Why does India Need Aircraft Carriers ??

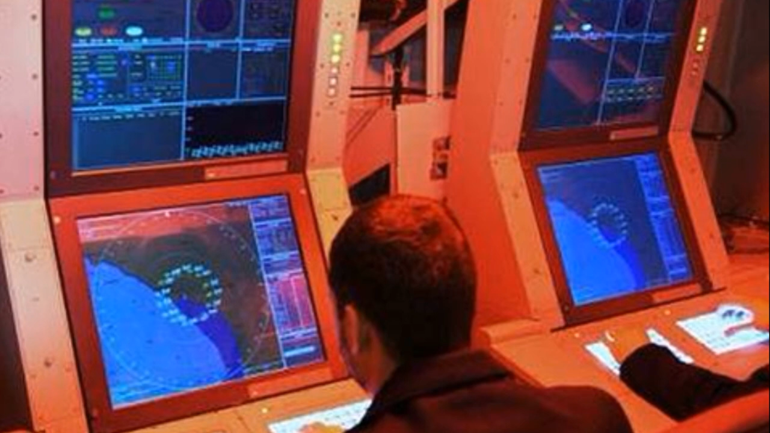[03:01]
The ship's combat management system was for the first time indigenously developed by Tata Power Strategic Engineering Division in collaboration with the Weapons and Electronic Systems Engineering of Russia. The keel of this ship was laid way back in 1999 by Defense Minister A.K.